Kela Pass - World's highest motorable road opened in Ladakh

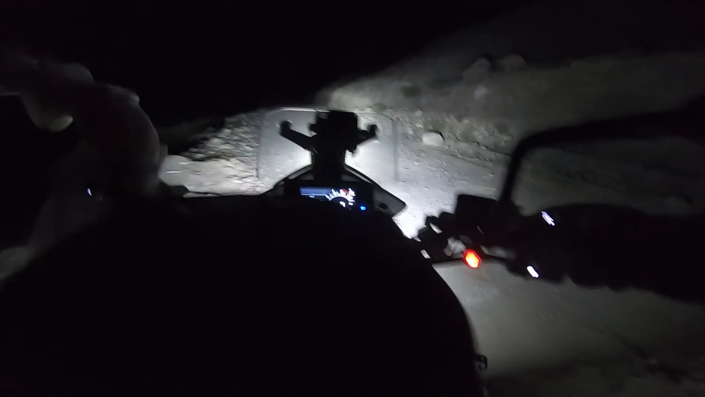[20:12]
7:30। तो पेंगोंग में क्या पता स्टे मिले ना मिले आगे, तो 40 किलोमीटर पहले।
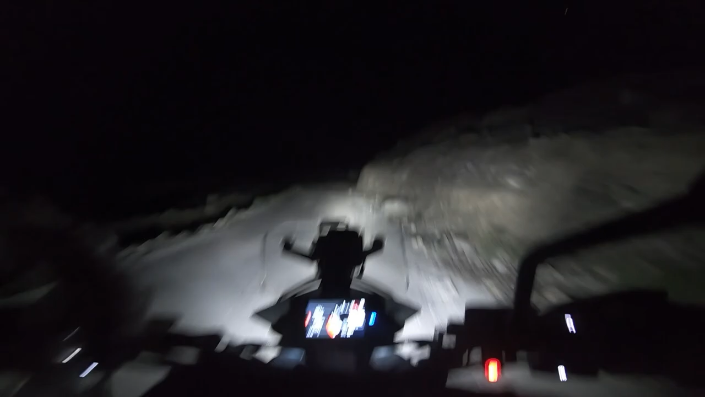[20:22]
ओ हाँ, अब जाके सांस में सांस आई है, हालत खराब हो गई थी भाई। और साथ में रोड भी आ गई हल्की हल्की कच्ची कच्ची वाली रोड। तो मिलते हैं आपको जहाँ भी हम लोग रुकते हैं फिर।